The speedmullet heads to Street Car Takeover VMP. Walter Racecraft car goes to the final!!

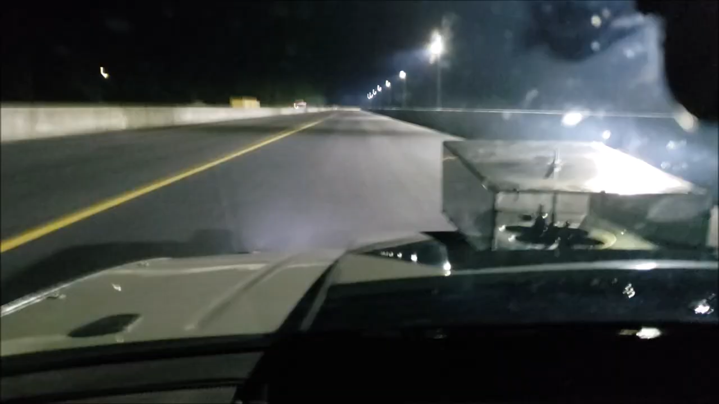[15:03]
Finally, my car is starting to come around. Other than a little excessive spin at the head and a little bit of a bobble on 1-2 shift, I'd say this was a pretty excellent pass.